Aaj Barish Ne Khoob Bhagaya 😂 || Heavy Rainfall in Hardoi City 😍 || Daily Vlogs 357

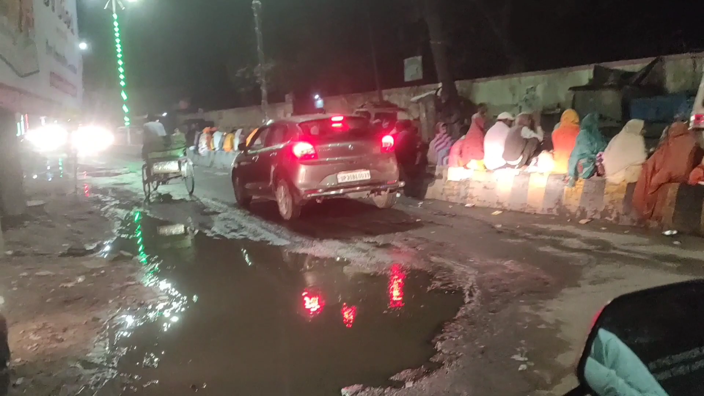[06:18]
चलो गाइस अभी आ गए हैं घर पे और बहुत ठंड हो गई सच्ची में यार, बाइक चलाने में ना।